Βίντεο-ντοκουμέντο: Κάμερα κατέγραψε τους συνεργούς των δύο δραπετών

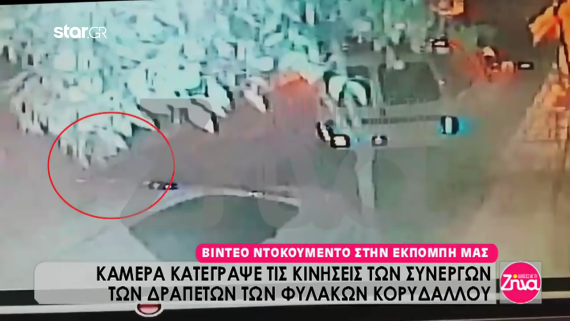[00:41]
περίπου 10 λεπτά πριν την απόδραση έχουν καταγράψει, βέβαια δεν φαίνονται πρόσωπα σε αυτό, ευθύνονται οι φιλοσχές των δέντρων, αλλά έχουν καταγράψει κάποιες κινήσεις, νομίζω τις βλέπουμε ήδη, κάποιες κινήσεις είναι για περίπου 10 λεπτά. Δύο ατόμων τα οποία πηγαίνουν έρχονται στο στενάκι αυτό,
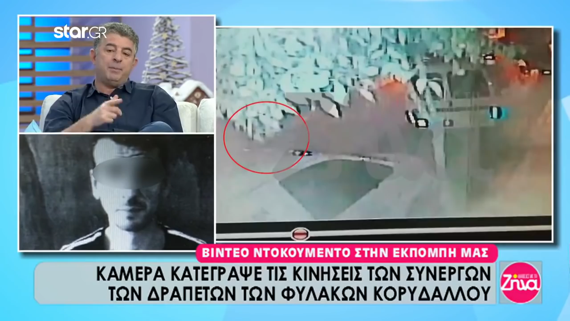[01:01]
από το οποίο θεωρείται ότι διέφυγαν, από παραπλήσιο μάλλον στενό, διέφυγαν οι δράστες και πίσω από αυτό ακριβώς υπήρχε κάποιο μέσο με το οποίο τους ανέμεναν, γιατί θα δείτε κάποια στιγμή... Άρα είχε συνεργούς. Έτσι φαίνεται. Αυτό φαίνεται ότι από τη πόλη και αποθανατίζει το συγκεκριμένο βίντεο. Γιατί σας λέω μελετώντας τις κινήσεις τους και εδώ φαίνονται μόνο σε κάποιες στιγμές εκατοστά του δευτερολέπτου,